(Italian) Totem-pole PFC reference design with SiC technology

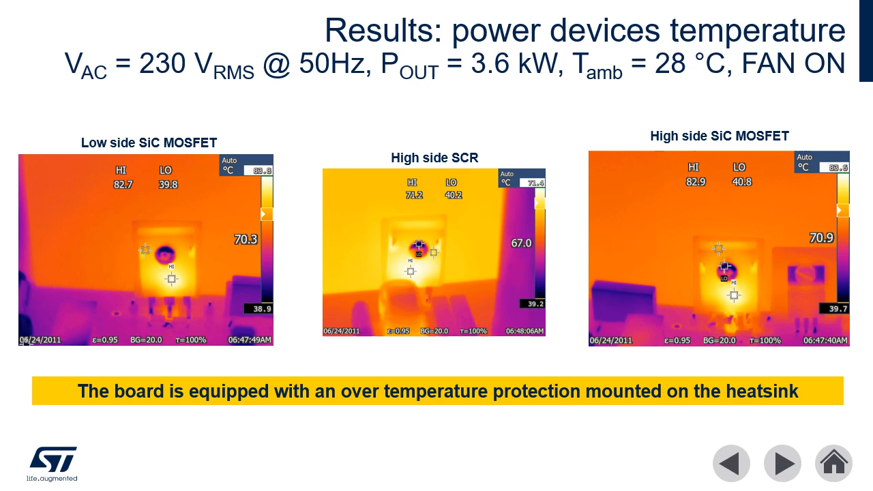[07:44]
quando la ventola è in funzione. 83 gradi per i MOSFET SICK e 71 gradi per gli SCR. In entrambi i casi, molto sotto la massima temperatura di giunzione dei componenti.